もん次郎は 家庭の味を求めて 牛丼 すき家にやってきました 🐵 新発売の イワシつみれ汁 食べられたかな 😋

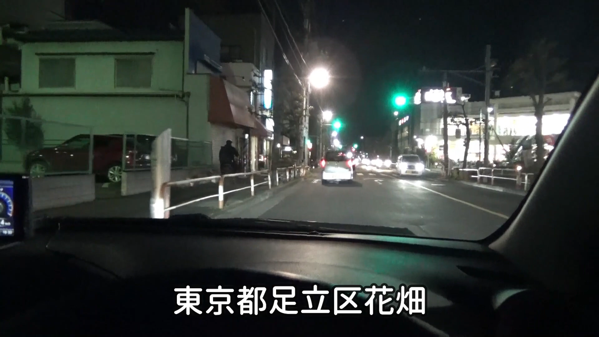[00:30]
何かね、パトライトがついているので、この先ね、何か事故があったものと思われます。ちょっとね、今車が進みました。さっきまでね、全然車が進みませんでした。なんかトラックが止まってますね。交通事故かなんかあったんでしょうかね。覆面パトカーだとか、何かね、止まっています。
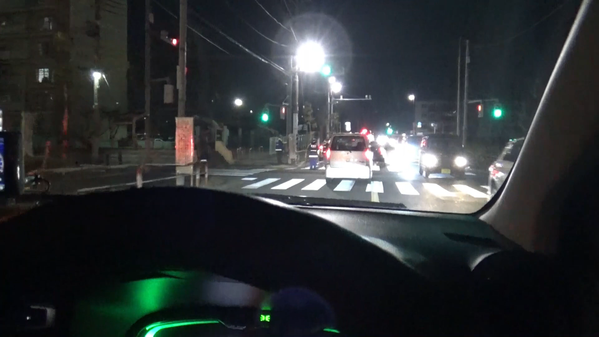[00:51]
なんかね、車が1台止まっています。何もなかったようにね、走っています。困りましたね。